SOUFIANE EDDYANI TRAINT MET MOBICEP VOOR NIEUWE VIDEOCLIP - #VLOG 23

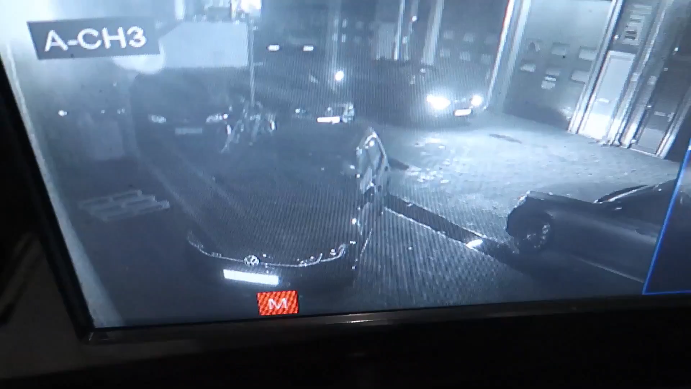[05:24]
Daar is hij dan eindelijk, jongens. Heel tijd wachten. Gaat hem duur komen te staan, jongen. Nou is hij nog aan het praten, aan het lachen. Hij nog niet, ik ga hem slopen.